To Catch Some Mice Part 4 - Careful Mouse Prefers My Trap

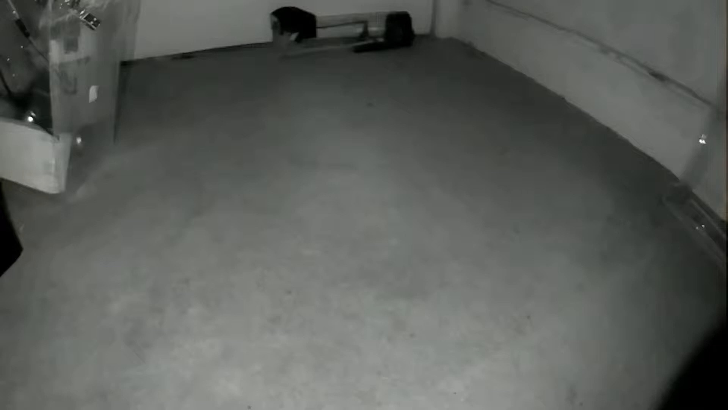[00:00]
Okay so in this video what I'm basically showing is how this next mouse is responding to the manufacturer's trap. As you can see it can plainly see the trap and it's approaching it but there's something that it doesn't like about it and this recording is like over the period of about it's about two yeah about two
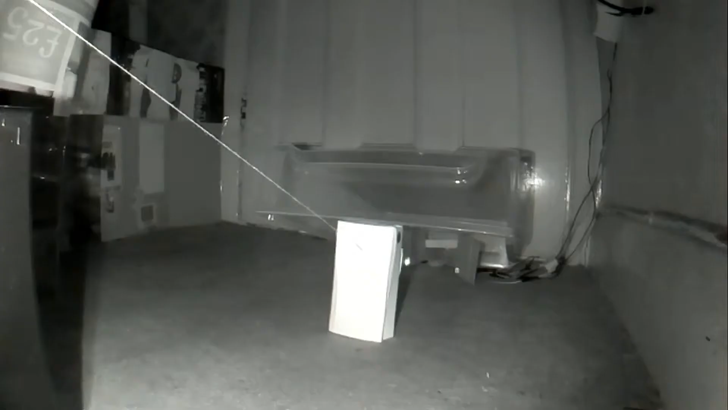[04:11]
now the setup I have here watch how quickly this mouse just essentially goes in and what you'll basically know is it has no problem with actually with this trap at all see there's no suspicion it's not trying to avoid going under it it's doing its usual thing or you know checking the floor like it normally does but it happily walks under the trap without any question and even has a quick and it obviously knows that the food is there so what does
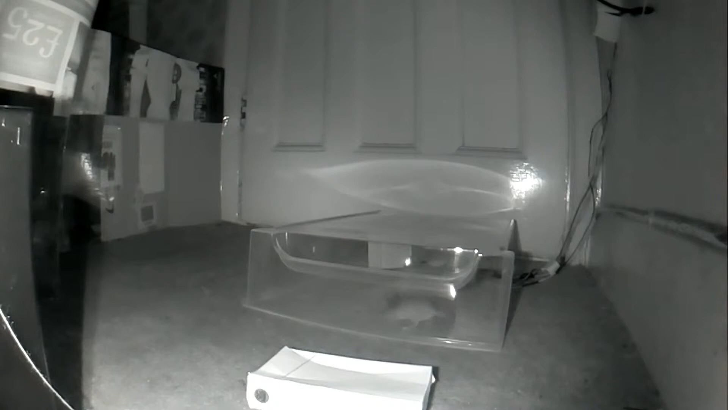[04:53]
compared to the manufacturers one so admittedly it's just easy for me to use this trap going forward rather than having to wait for a mouse to get used to it so now I'll just move the the sort of trap around so that I can slide the board under it and admittedly I'm not going to show that part in this video now but in one of the later videos I have you'll actually see the method I used to actually